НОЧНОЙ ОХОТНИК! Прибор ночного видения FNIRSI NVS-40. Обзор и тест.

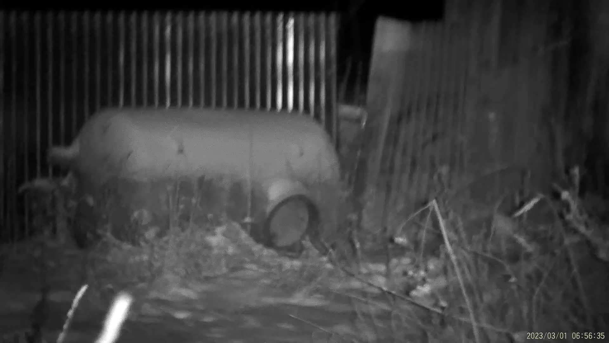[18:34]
Сейчас я, смотрите, на бочечку. Я сейчас, вот здесь я вообще четко вижу. Между прочим, огонь. Ха-ха, я думал, игрушка.
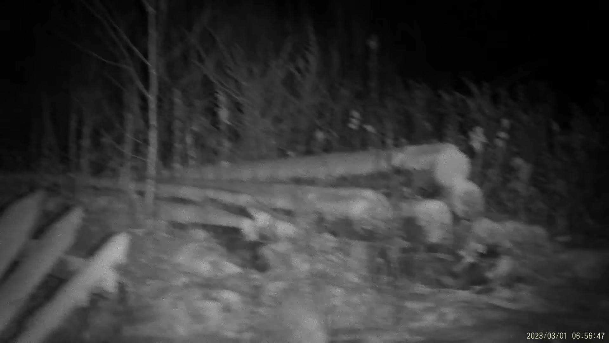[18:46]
Смотрите, вот там. Вот лес. Лес достаточно далеко. Это второй уровень яркости. Вот домик.
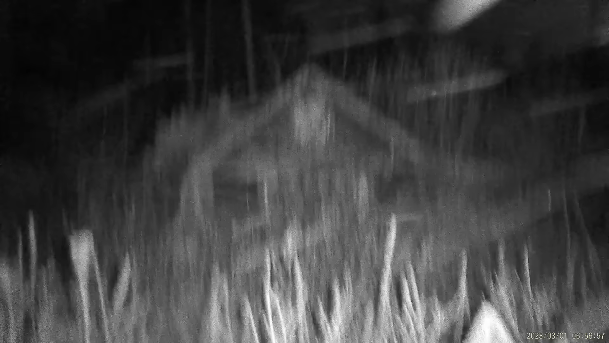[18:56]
Давайте третий поставлю. Ну, третий, наверное, вообще будет ярко. Вот он. Самый яркий. Да, больше не прибавляться. И вообще можно далеко смотреть.
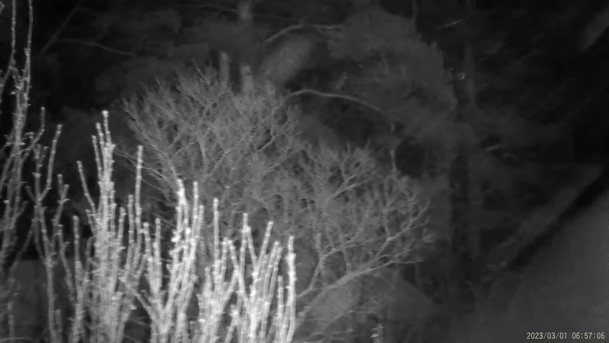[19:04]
Не-не-не, огонь, действительно. Так, а туда вдаль, если даже даль не пробивает. Где кедр у нас?
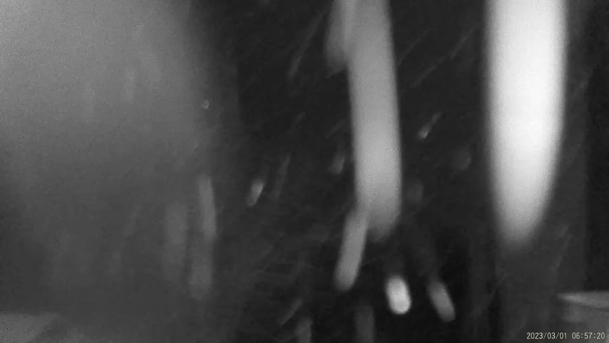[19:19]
Так, сейчас я буду убавлять яркость. Секунду. На домик навожу. Вот яркость я убавил, убавил.
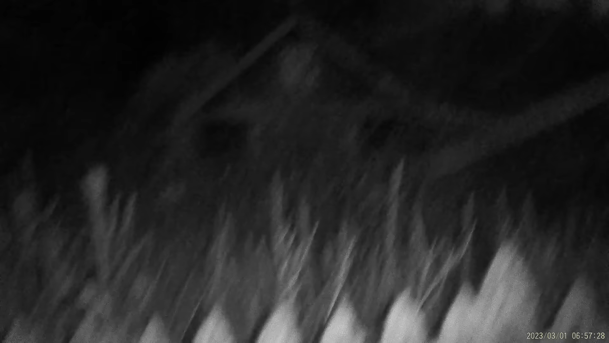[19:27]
Вот это минимальная яркость, если смотреть где-то. Но ближе делаю. Я, смотрите, я фокус сразу же подвожу.
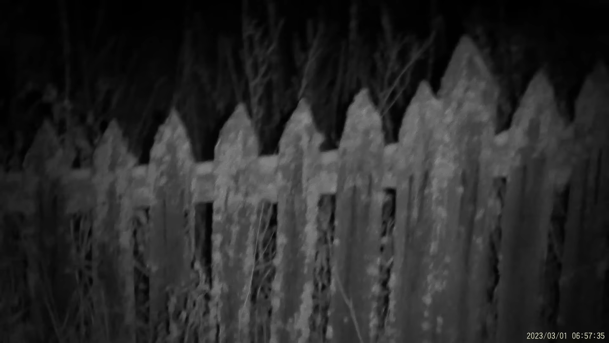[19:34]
Вот это огонь. Так, сейчас я, погодите, переведу куда-нибудь на дом, на дальний.
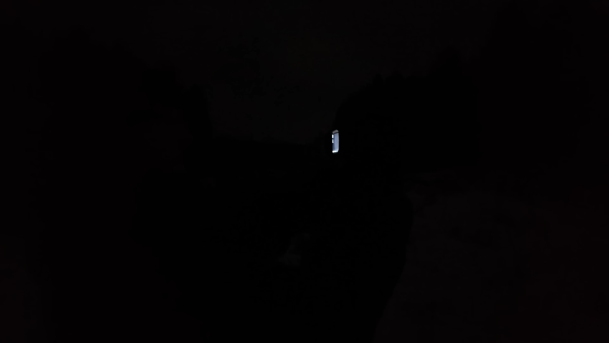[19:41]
Там в доме свет горит. На лес давайте наведемся. Лес. Сейчас я прибавлю мощности. Вот он. Это второй режим.
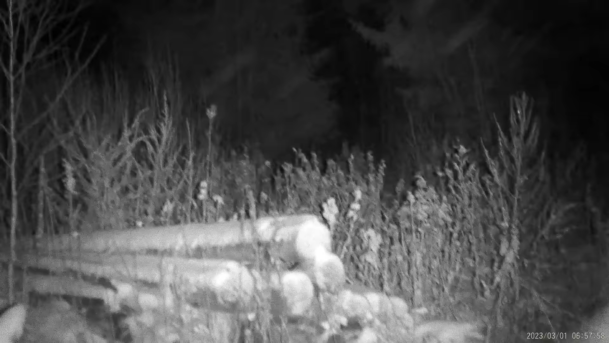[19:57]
Снег идет из-за этого. Я сейчас ждал.
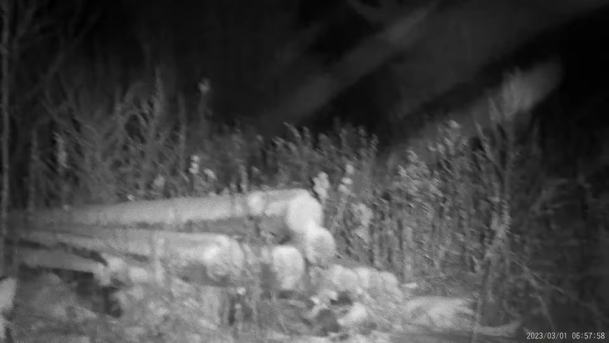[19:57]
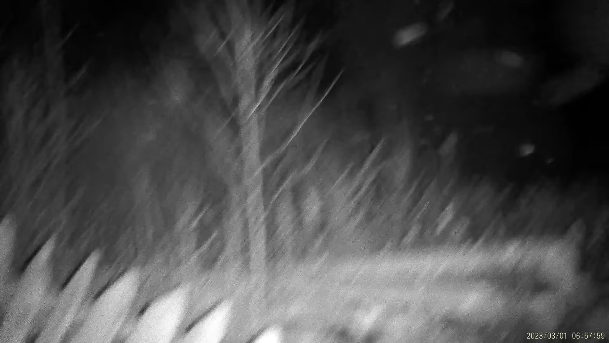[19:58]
В принципе, действительно, 300 метров, может, даже больше бьет.
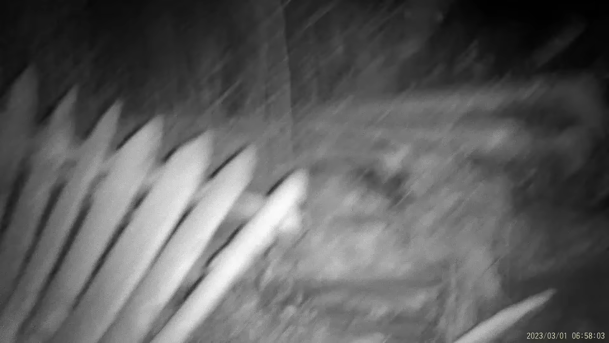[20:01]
Если вам надо кому-то животных там посмотреть, да, в лесу.
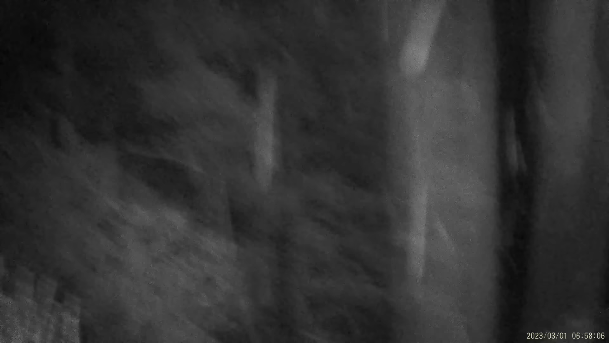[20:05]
Вы сами, конечно, не спрячитесь. Мне кажется, на вас тоже отсвечают.
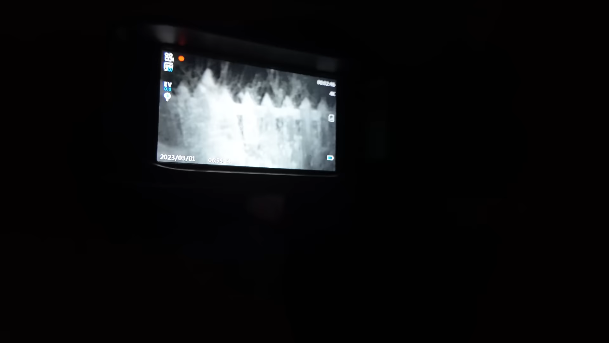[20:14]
Огонь. Это я показывал в камеру. Погодите.
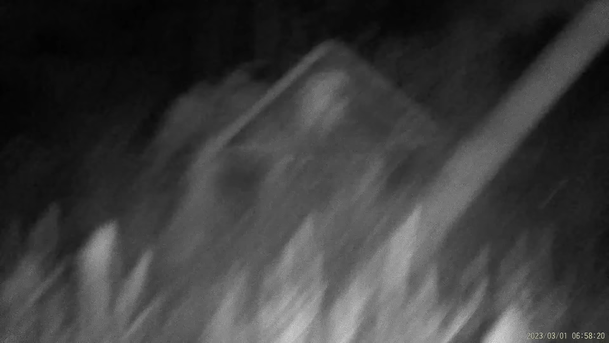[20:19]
Так, дом давайте. Сейчас я фокус. Я фокус подстраивал.
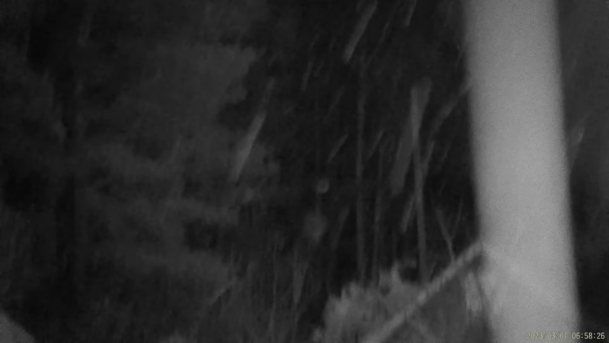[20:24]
В зависимости от дальности надо фокус настраивать.
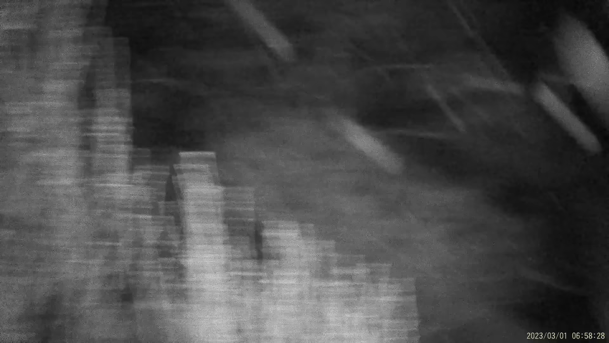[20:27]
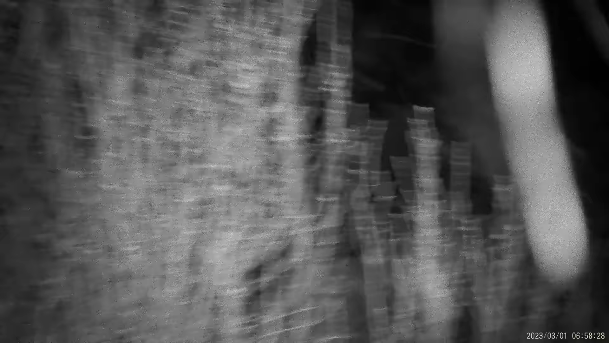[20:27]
И самый дальний.
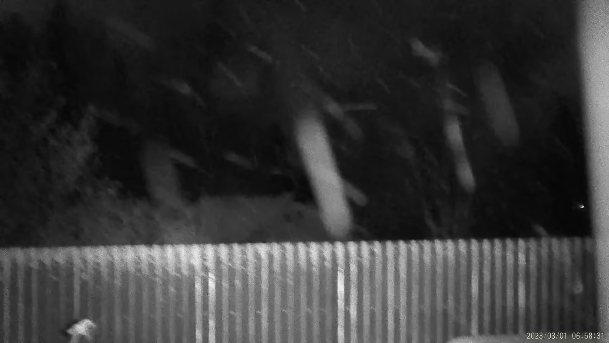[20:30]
Ну тут забор у меня мешает, конечно, и снег.
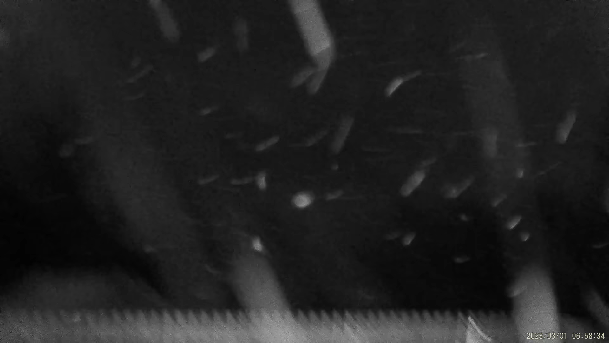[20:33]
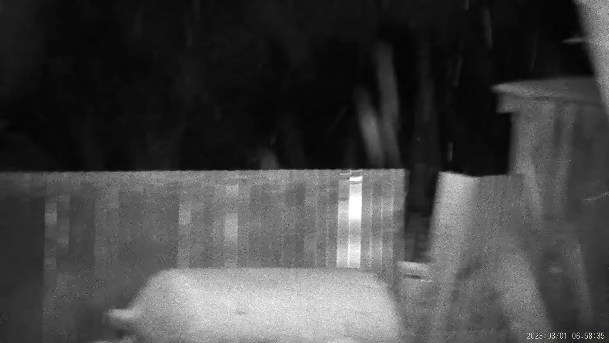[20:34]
Самый дальний давайте еще влупим. Так, куда-то влупить-то. Вот там. Блин, тут тоже все вмешается.
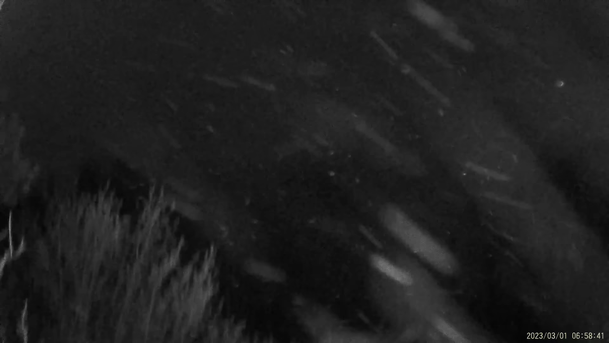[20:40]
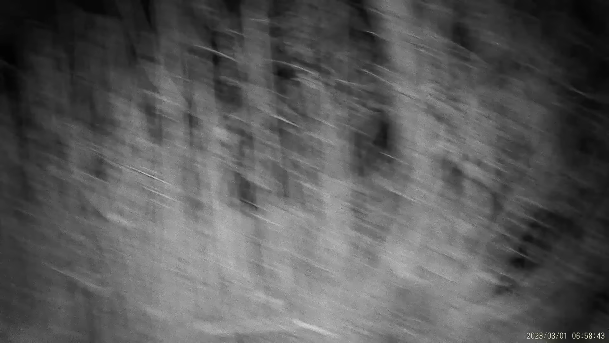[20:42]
В принципе, хватает за глаза яркости.
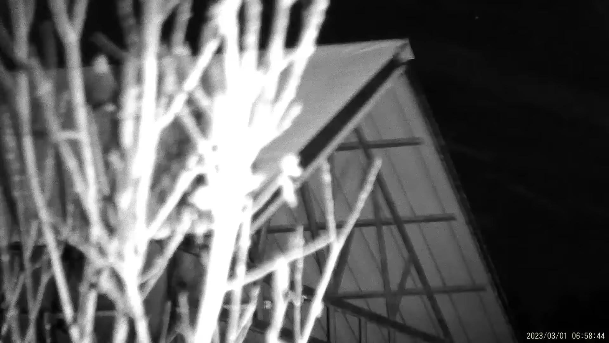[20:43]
Луч бьет.
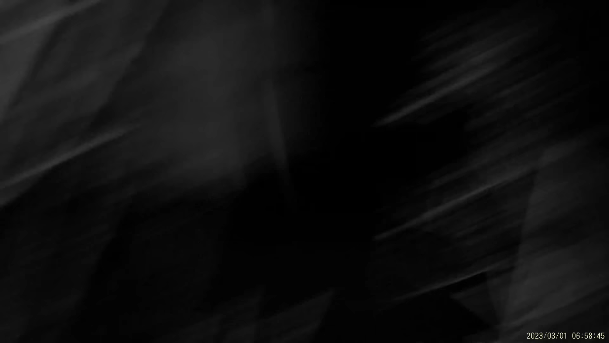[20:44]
Мама, не горюй. Так, погодите. Я сейчас перевернусь куда-нибудь в другую сторону.
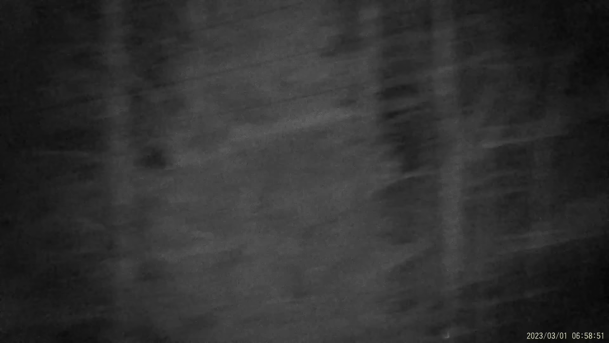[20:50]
Вот на лес, например. Да. Да. Хотя и вот второго уровня хватает за глаза.
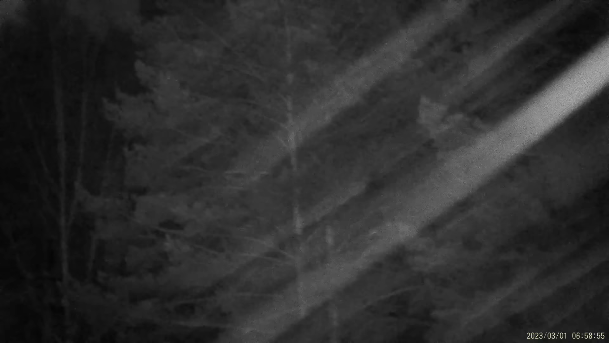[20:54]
Вот давайте самый дальний угол. Вот это еще ярче.